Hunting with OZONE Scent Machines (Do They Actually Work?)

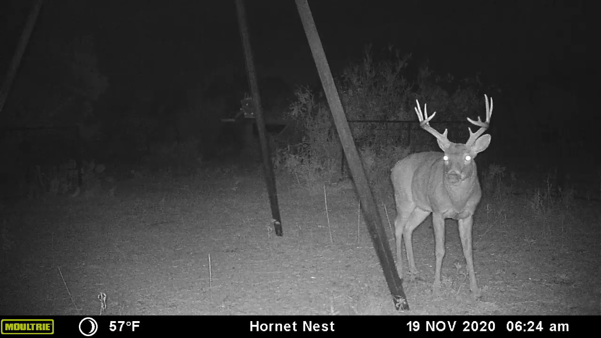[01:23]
10 point that is mature we don't have any any giant deer my dad